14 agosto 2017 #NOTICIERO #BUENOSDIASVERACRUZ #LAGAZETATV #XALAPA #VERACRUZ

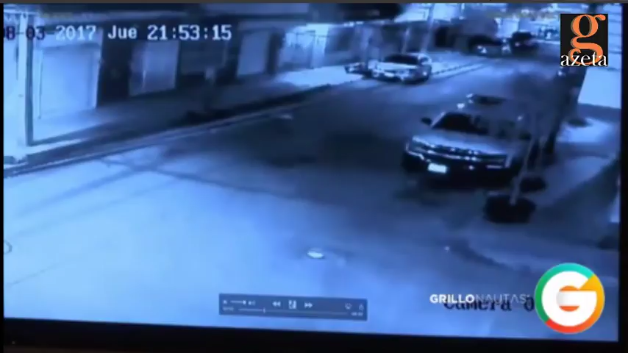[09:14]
Él llega en un taxi que entra en sentido contrario en esta calle y se mueve hacia el bar La Bamba. Aquí lo vemos acercándose hacia el bar La Bamba.